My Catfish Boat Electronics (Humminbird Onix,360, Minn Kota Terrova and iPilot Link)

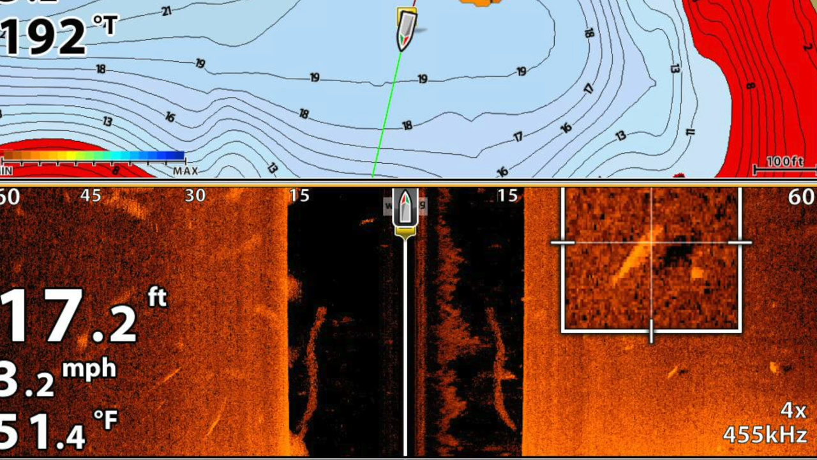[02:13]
On screen: depth 17.2 ft
and then just hit a button on the trolling motor. And the trolling motor will take me right to that waypoint or the cursor where I told it to go.